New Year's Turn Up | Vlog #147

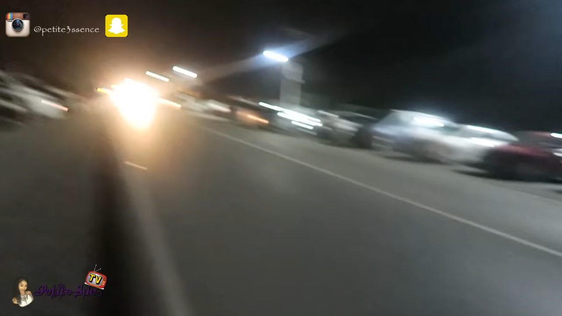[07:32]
And all these cars. And you go all the way back. The entire strip up here. So, yeah. And you can't really see because all those lights down there. So, but yeah.